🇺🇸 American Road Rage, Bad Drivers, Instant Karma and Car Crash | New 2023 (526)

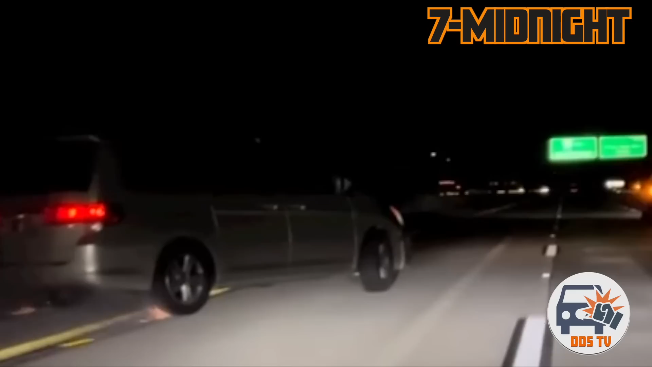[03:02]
Casting for the next Fast and Furious movie was taking place on this highway. I think this is the special movie, Fast and Furious Odyssey Edition.
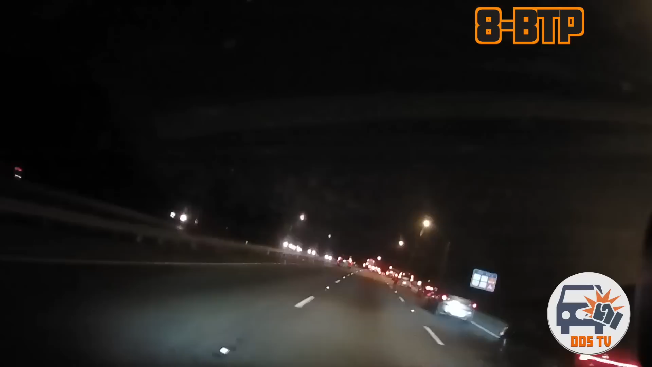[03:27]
It's pretty easy for me to say I would have swerved that for sure in hindsight after watching the video.